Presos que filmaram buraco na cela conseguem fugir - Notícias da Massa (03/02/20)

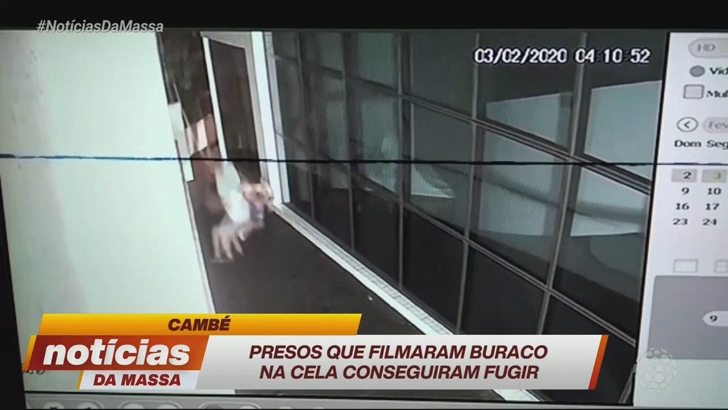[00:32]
As imagens mostram o momento exato em que eles caem no fundo do fórum de Cambé, que fica ao lado da cadeia da cidade. Também é possível ver outros presos tentando fugir.